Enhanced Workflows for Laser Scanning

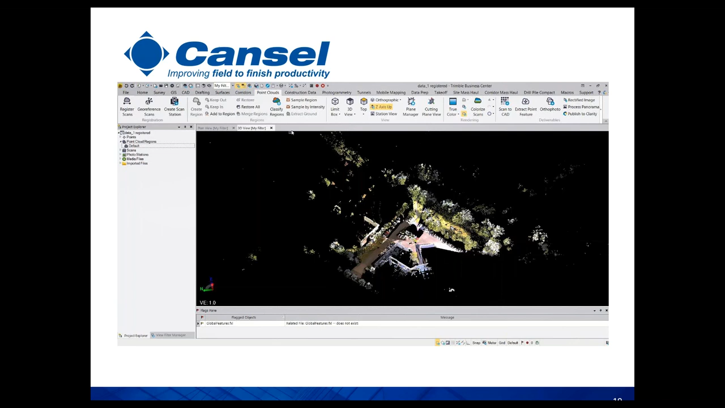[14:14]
So this is a survey of a little industrial area, got some car parking areas, some vegetation and so on, and some building line. We can easily extract the ground, get down to bare earth by clicking the default point cloud. And the algorithm here will extract the ground, so we can use that for contouring and so on. But what we might need to do is get into a little bit more detail. We actually want to start extracting some features. So if we look on the right-hand side here, we've got our buildings, we've got ground.
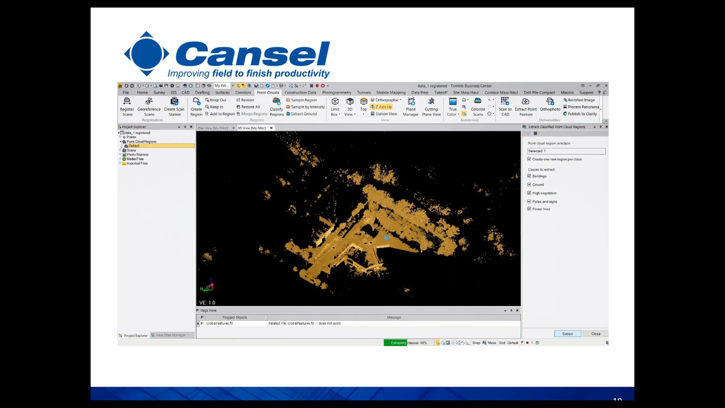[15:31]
So this particular survey, if we move over here to the Project Explorer, it's just four or five setups with the SX10.
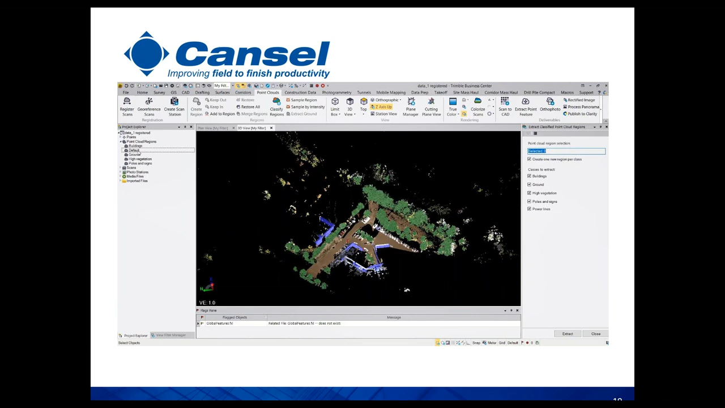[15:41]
And then using the scanning function to pick up the topography. So the algorithms run, we can see we've created these regions, the buildings now highlighted in yellow.
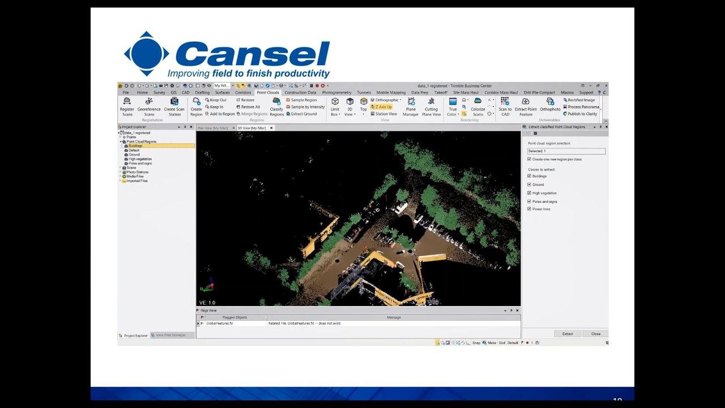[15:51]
They've been extracted from the default point cloud. That's what's left remaining.
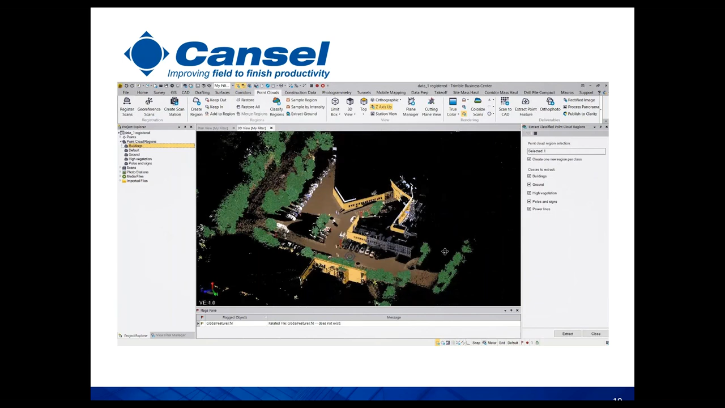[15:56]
Got an area here where perhaps the algorithm didn't quite pick everything up because of the reflection or perhaps it's a glass building. The high vegetation, the trees, highlighted in yellow again. And then we have a sign here, a lamppost, a lamp stand that's been picked out. Or same principle for road signs. No power lines, as none of those were actually present in the survey. But very quickly, very simply, we're able to extract a lot of hard detail, a lot of volume of detail,
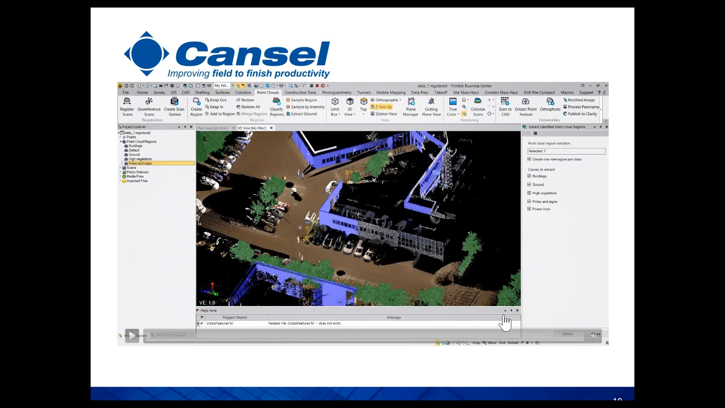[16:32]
and then we can move that into the CAD environment for exploitation. So building on that theme, we can now do some surface and volume calculations.
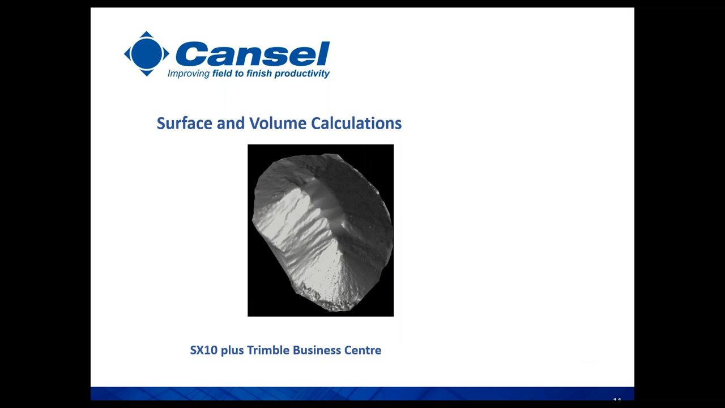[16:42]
Again, we're going to be looking at a data set that's come from the Trimble world using the SX10 and the TBC software with the scanning module. So this is a stockpile.
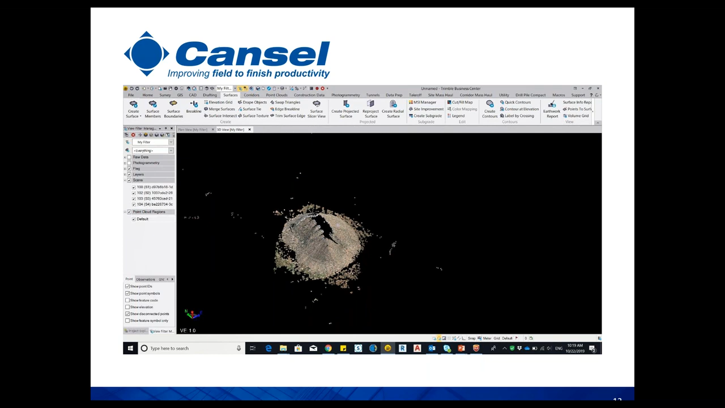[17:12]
The aim here is to isolate the stockpile and generate some surfaces and volumes from it. So people in the mining environment, those that are moving material, a very, very useful tool. So stockpile here, again, if you look at the left-hand side, under the Explorer menu, four scans traversed around the stockpile. And now we're going to isolate the stockpile by placing a polygon around its footprint. Get underway with that, quickly pick this out. So at the moment, we have one single contiguous point cloud labeled as default on the left-hand side.
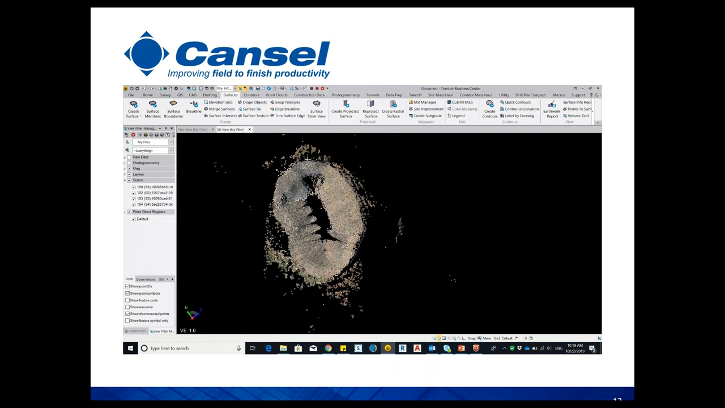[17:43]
So the stockpile was isolated, highlighted it there in yellow.
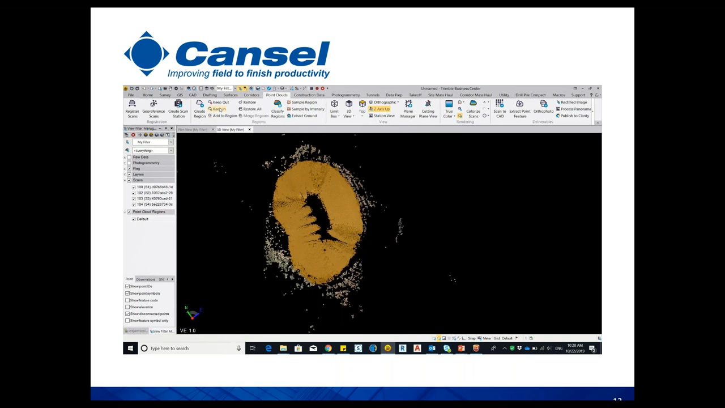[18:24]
Want to keep that to one side, we'll just turn off the default ground there. We can keep that for later if we need to revisit any topography. We're going to rename our isolated piece of the point cloud as the pile.
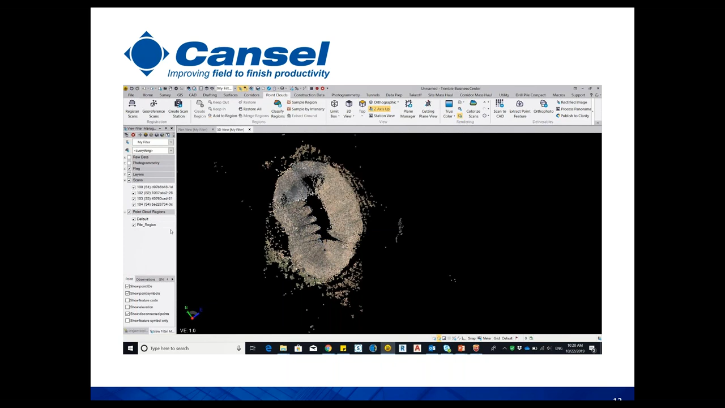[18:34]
We'll just turn off the rest of the default, the ground.
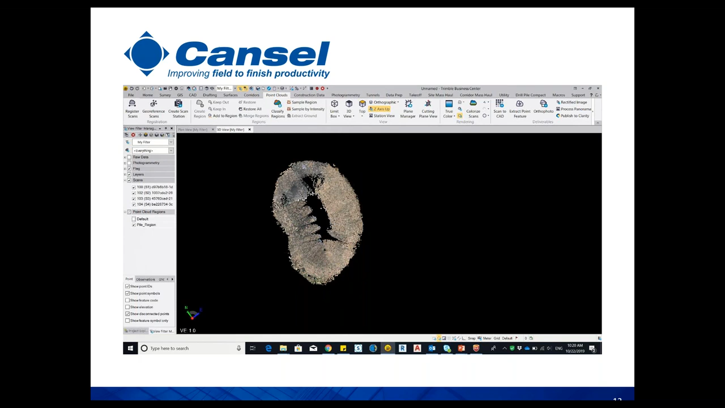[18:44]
So we just have the stockpile there ready to go. And what we're going to do here is we're going to go to our surface tools. We're going to create a surface, first of all. So keeping the same theme going, we'll call this surface pile.
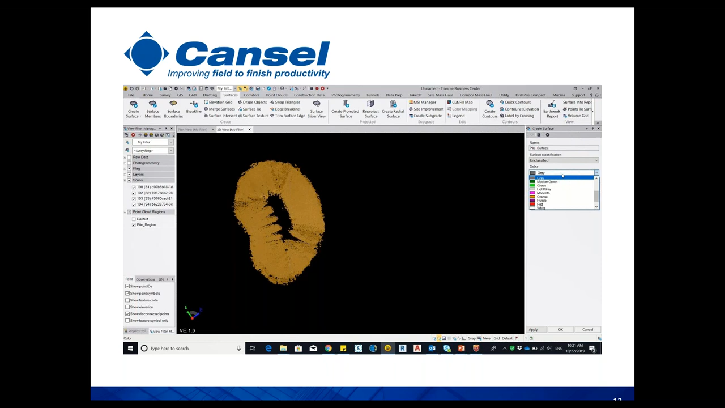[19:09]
Got some options here to change color and so on and so forth, just some simple CAD type functions to make the detail pop. And then we're just going to create a mesh here. So now again on the left hand side, we have our surface
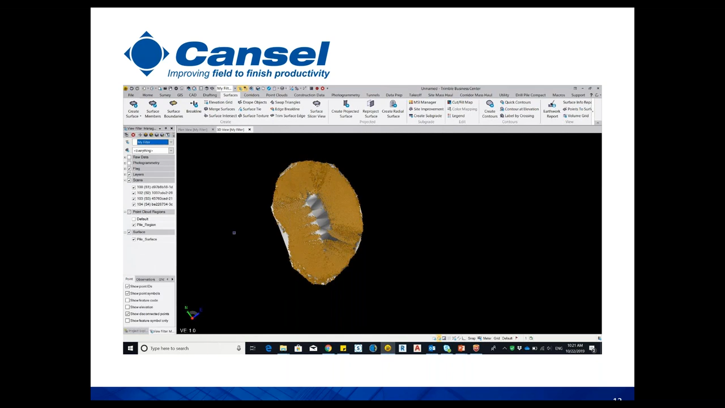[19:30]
ready to perform our volume calculation.
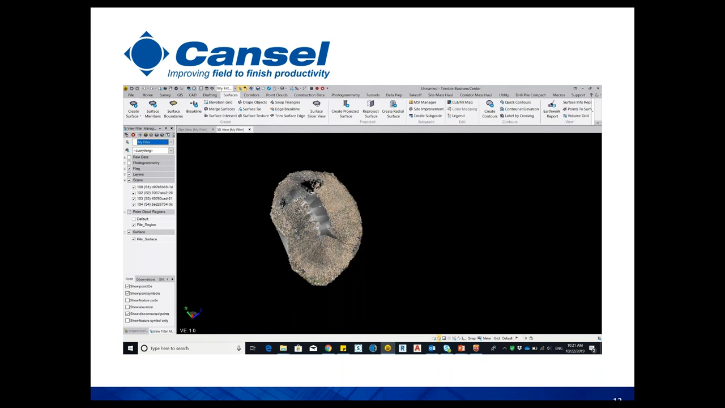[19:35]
You see there we can toggle between the point cloud and the surface. So moving into the earthwork report, this is where we're going to do our actual volume calc. We have a couple of options here as to how we derive the volume. We can do surface to surface. If we've got dynamic stockpiles, volumes changing over time, we can do a temporal analysis there with surface to surface.